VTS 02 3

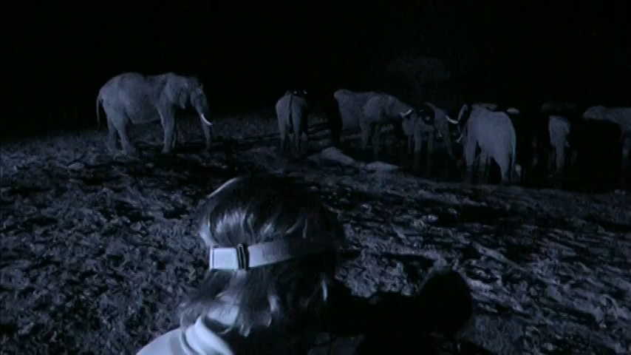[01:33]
At night, these infrared lights look bright through the sensitive cameras, but to the naked eye, this scene is pitch black. It's only visible by looking at the monitor.
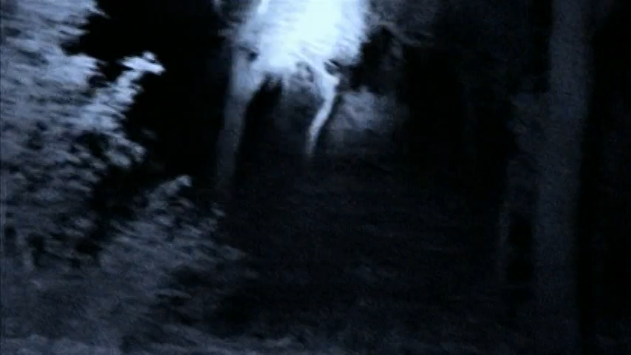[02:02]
They searched the savannah using infrared lights and night vision goggles.
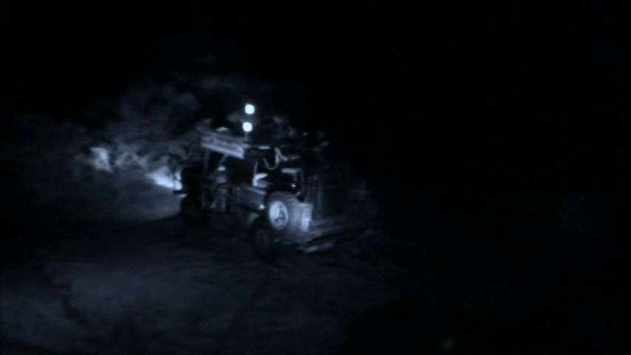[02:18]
In the blackness, a roar gave the crew their first lead.
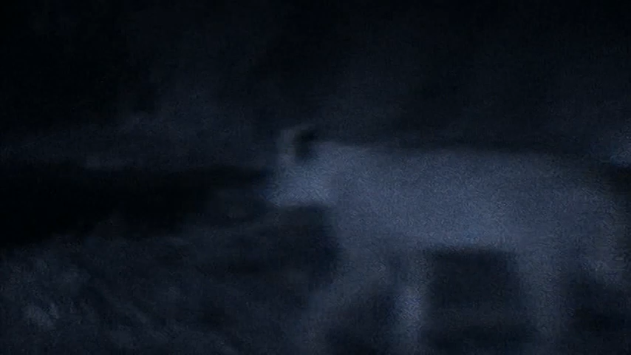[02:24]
They had found the lions, one of the biggest prides in Africa.
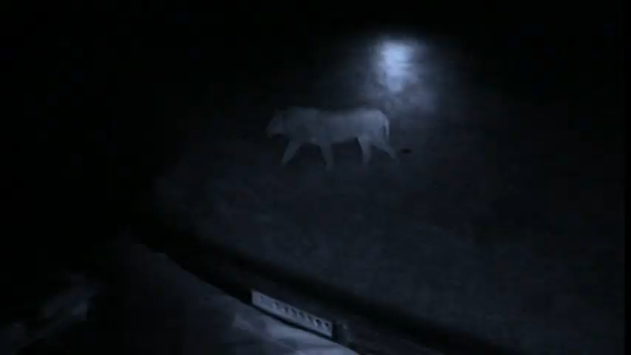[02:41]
Dusty, there's one just to your right.
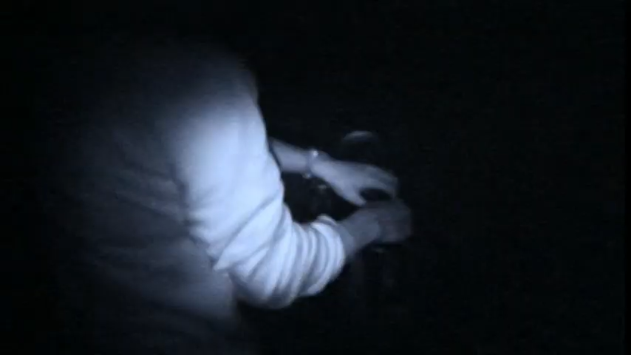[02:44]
A lion, right here? Yeah.
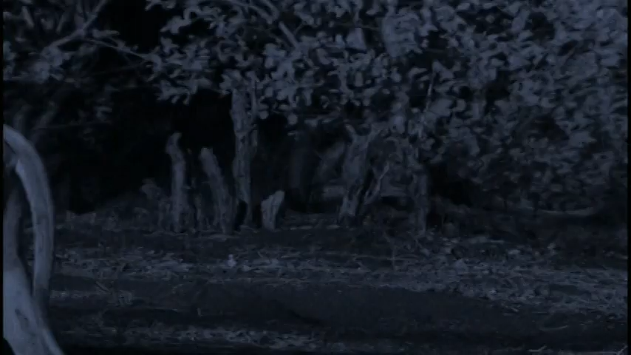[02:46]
There's a lion right next to the door.
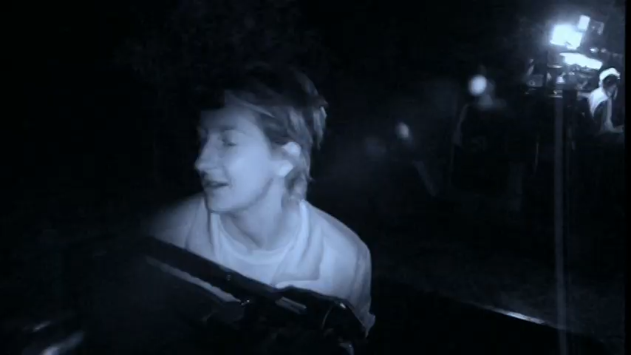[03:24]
It's just so easy, I mean, it wouldn't take a second for them to jump in here. There's nothing to stop them getting up here at all. That's the worrying thing. You just assume they're not going to try.
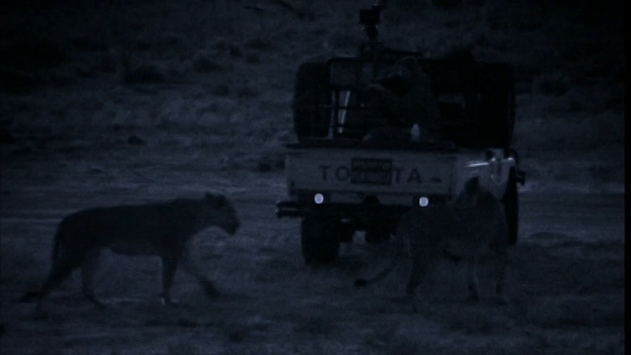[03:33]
The lions didn't view the crew as prey as long as they stayed in the car.
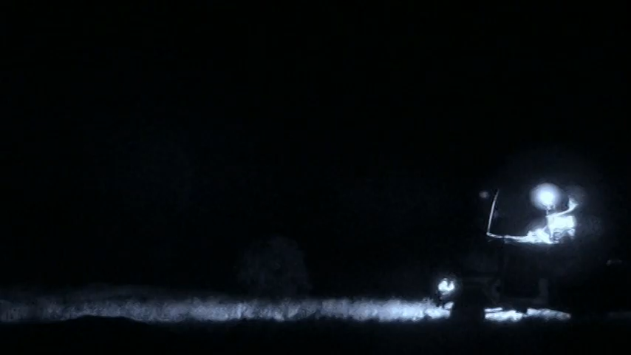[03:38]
Leaving the vehicle would have meant serious trouble.
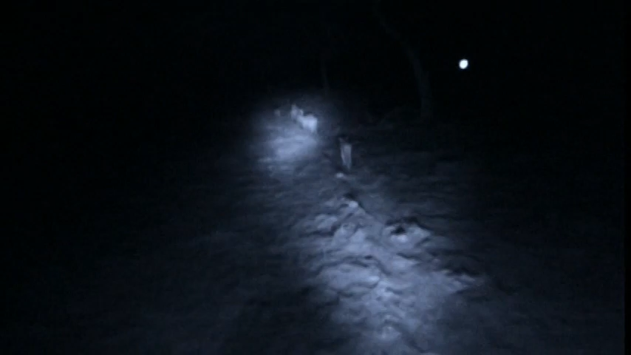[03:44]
On some nights, the pride moved far, and the crew tried to follow them using their infrared lights.
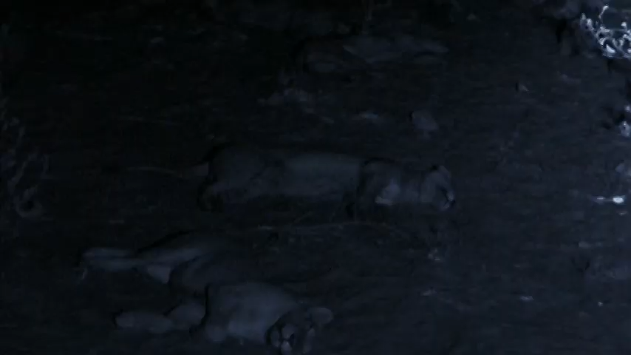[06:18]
Even away from the tourist lodge, the pride could be inactive for long periods.
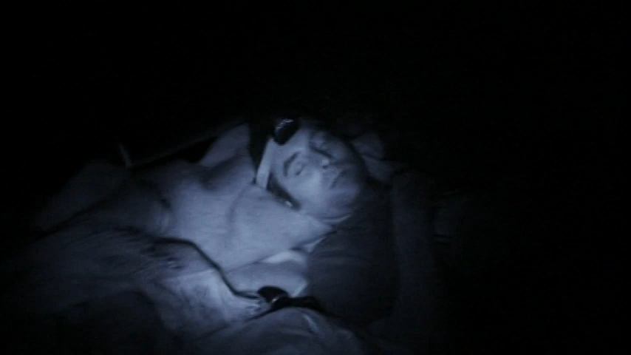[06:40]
During all night stakeouts, tiredness overcame fear. Being careful to stay on the car, cat naps were taken whenever possible.
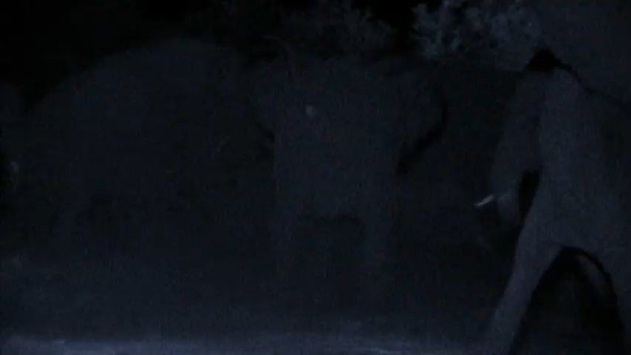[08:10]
Distressed herds charging out of the darkness was a frightening prospect.
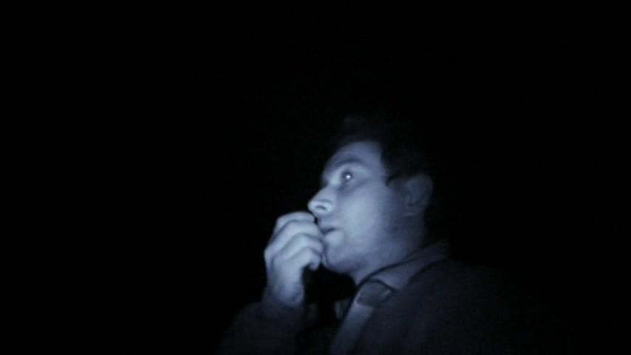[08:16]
Just hope they don't come bowling out the bushes and straight into us.
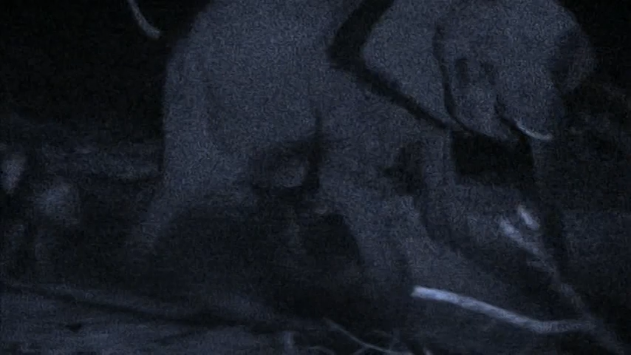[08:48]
Over time, the crew learnt when and where the lions were likely to try and hunt. But not everything always goes to plan.
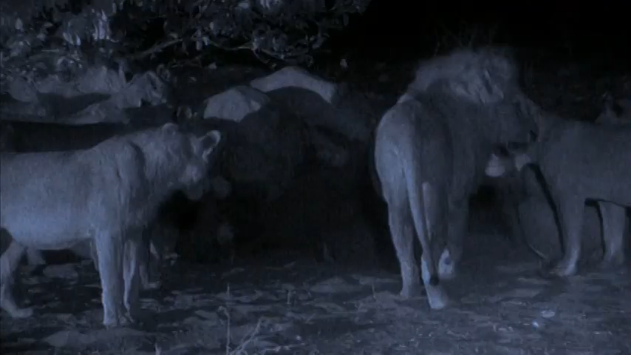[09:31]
Having waited days, well, it's pretty grim now it's happening.
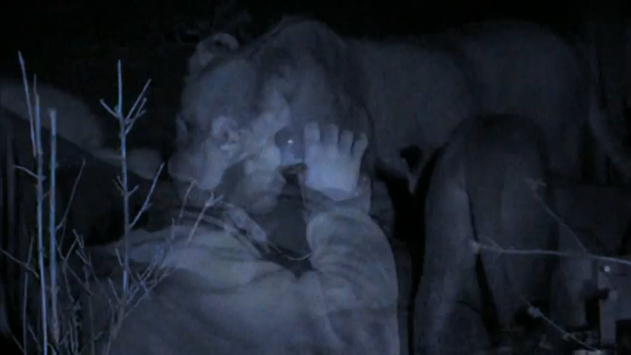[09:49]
It's quite rare behaviour, and we didn't think we were able to get it on film. But now that we're here, I mean, it doesn't feel like a privilege to watch. It just feels like a bit of an ordeal.
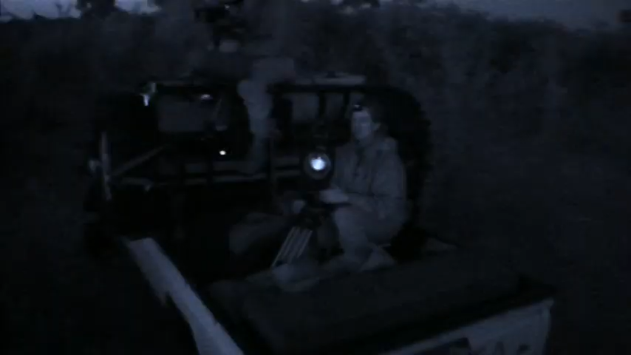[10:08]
It's never easy for anyone to watch a hunt, especially when the odds are stacked like this.